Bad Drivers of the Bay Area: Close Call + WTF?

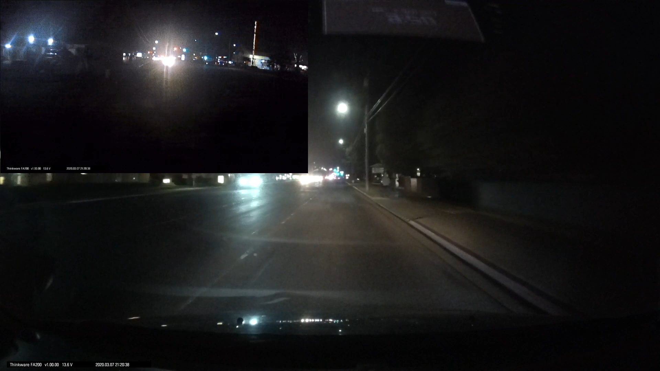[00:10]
Damn. They just kept coming. I know. I was like, they're coming out really fast. Yeah, and I was like, they're going to stop. They're going to stop. Why are you giving me high beams? Why do they have their freaking high beams on? They just like to drive with their high beams.